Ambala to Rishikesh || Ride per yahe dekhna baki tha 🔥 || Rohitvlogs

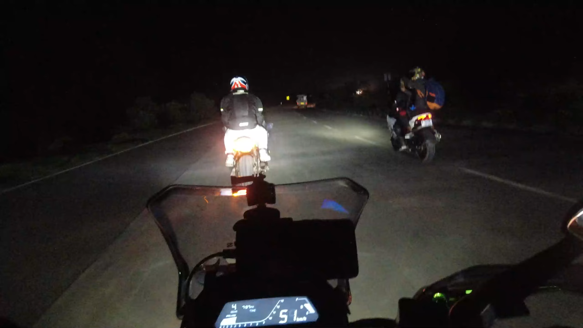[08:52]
ये उपर जो जा रहा है जी देरा दून जा रहा हाई वे यहां से हमने